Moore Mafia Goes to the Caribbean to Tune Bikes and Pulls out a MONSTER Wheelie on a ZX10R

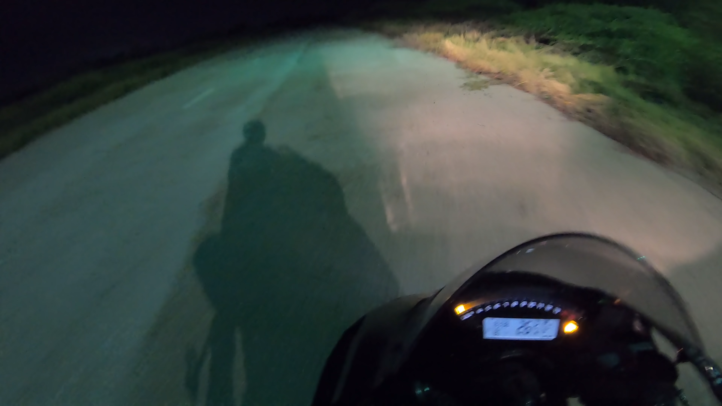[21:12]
We at least made it off the starting line nice and smooth that time.
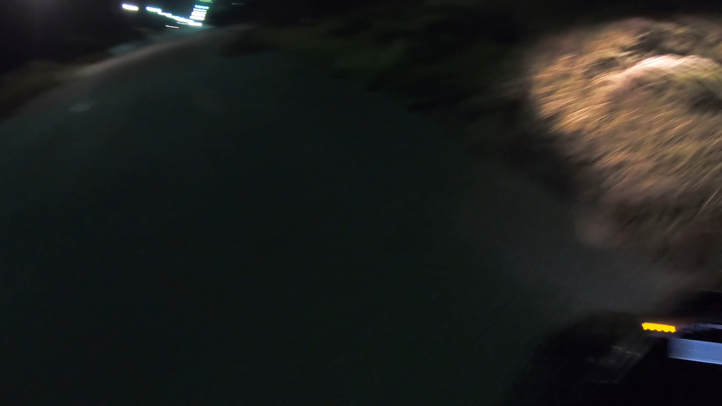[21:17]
That was a decent pass, minus the shifting issue.
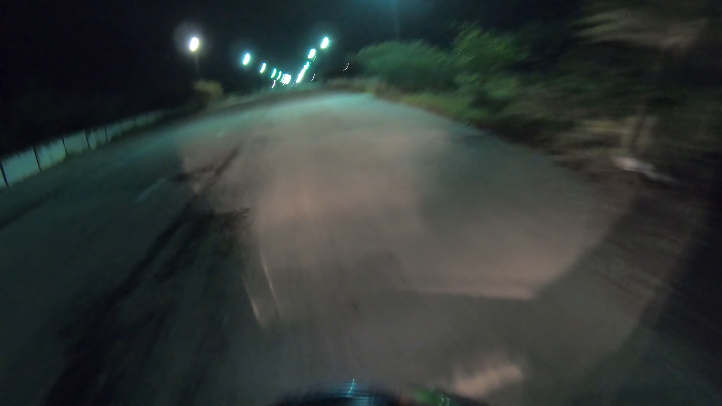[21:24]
Where the fuck is the return road? Did I just pass it again? Oh, I'm gonna get in trouble. I am riding up the track. This is not where you're supposed to go, boys. All right, we're off. Much smoother launch. Now we just got to get the shifting down pat and we'll be good to go on this thing.
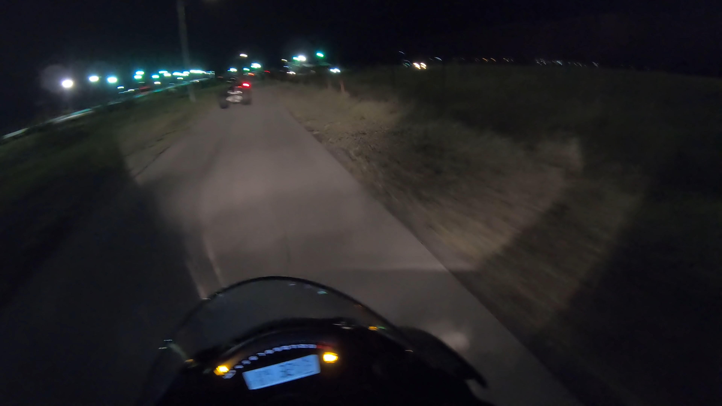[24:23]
Or this next pass, the launch was super smooth that time. I think we're good to go, boys.
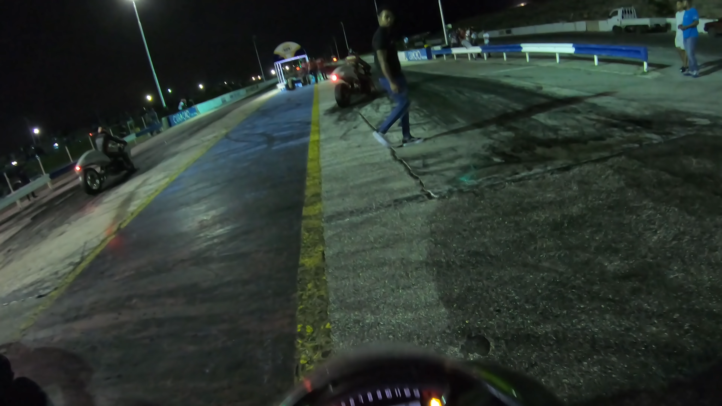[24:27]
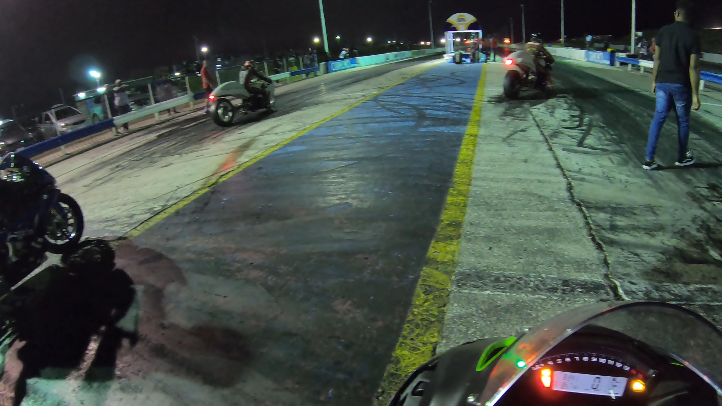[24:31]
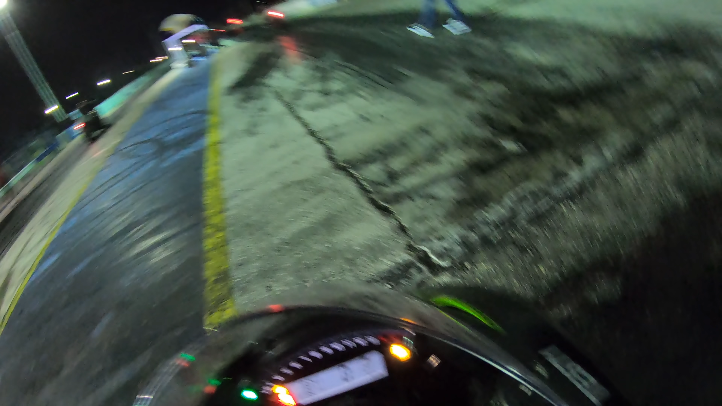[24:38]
Some of these guys do their burnout over on the side there.
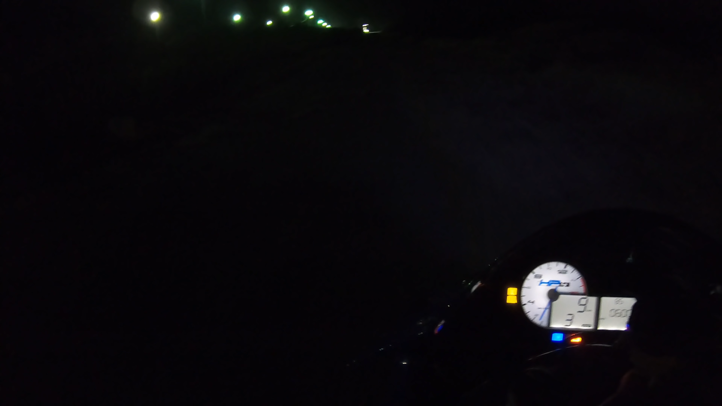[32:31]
Whoa, it's dark. I can't see. Alright, guys, here we go. I messed up. I thought the race was in the daytime, and all I brought with me was a tennis shield. So there's no lights down here.